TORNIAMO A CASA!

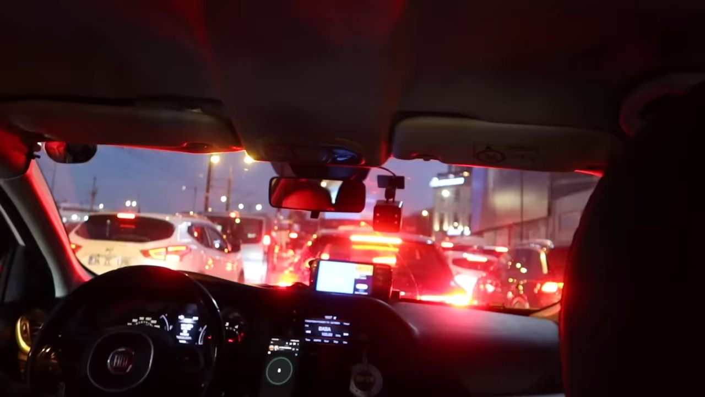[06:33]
questo è il traffico ad Istanbul alle 17 praticamente ma